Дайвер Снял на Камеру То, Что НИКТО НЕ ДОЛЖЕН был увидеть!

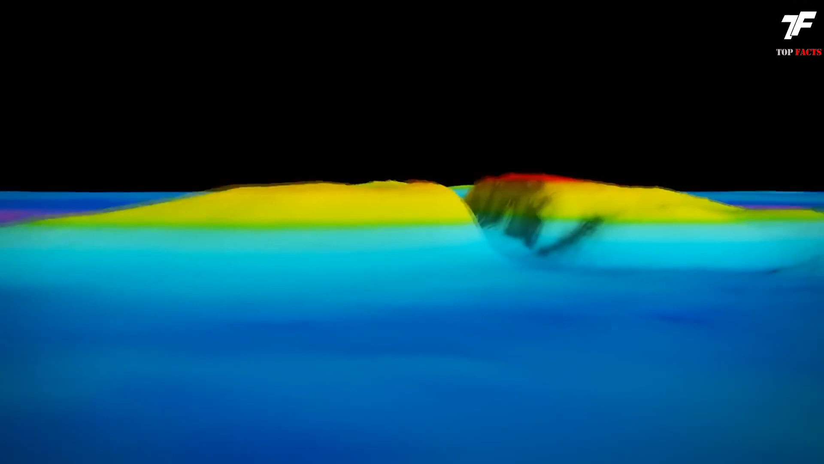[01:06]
Второе напоминает монолит и имеет размеры 27 метров в длину и целых 6 метров в ширину.